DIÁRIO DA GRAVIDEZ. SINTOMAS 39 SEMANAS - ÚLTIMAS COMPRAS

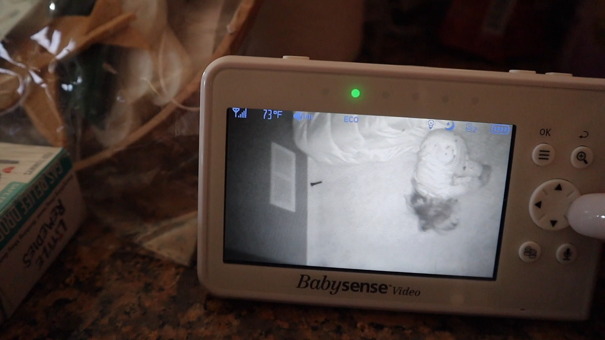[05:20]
O que que a Kennedy tá fazendo de quatro, mano? Sai daí, Kennedy. Que assustador, mano, isso daqui. Credo, gente. Essa câmera é preta e branca. Esse barulho. Tá parecendo um exorcista, mano. Que medo. Eu vou lá buscar a Kennedy, não, mano.